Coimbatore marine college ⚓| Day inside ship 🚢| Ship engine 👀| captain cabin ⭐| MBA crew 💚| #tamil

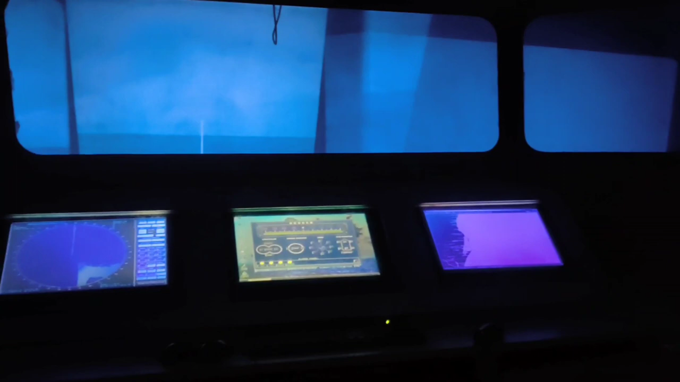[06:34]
From here, all the control of this ship will be located. From here, we can control the entire ship, the engine room.
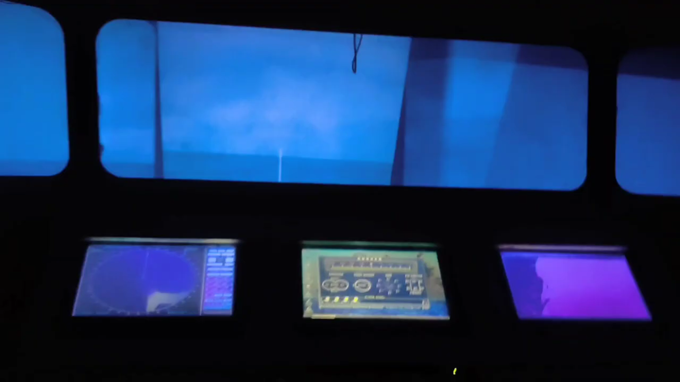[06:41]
What you are seeing in the display is radar.
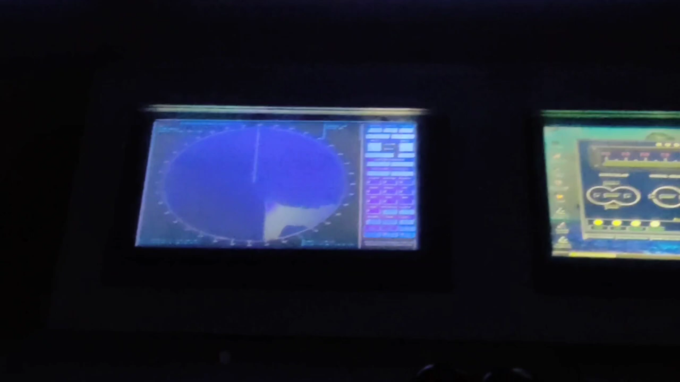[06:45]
Even in only 6 nautical miles or 12 nautical miles only in the visibility. So we can't navigate only by sea.